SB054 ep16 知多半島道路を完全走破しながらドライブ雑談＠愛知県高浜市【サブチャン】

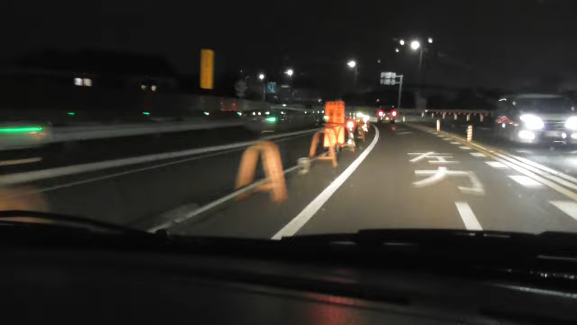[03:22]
半田は曲がるってなってるけど、これを、その、多分あれは無料道路の方で案内する方ですね。
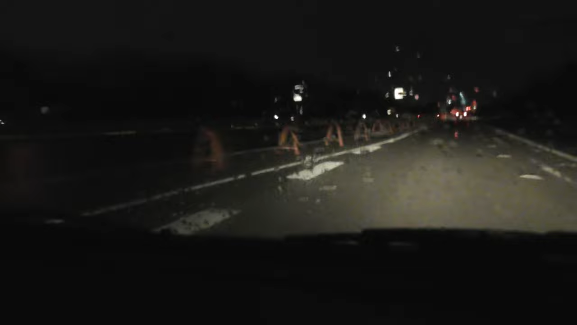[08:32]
でしかも4車線化の工事やってるんですかね。あれだ、木の裏トンネル全部搭載は無理ですよっていう中でありましたね。もうちょっと先かな。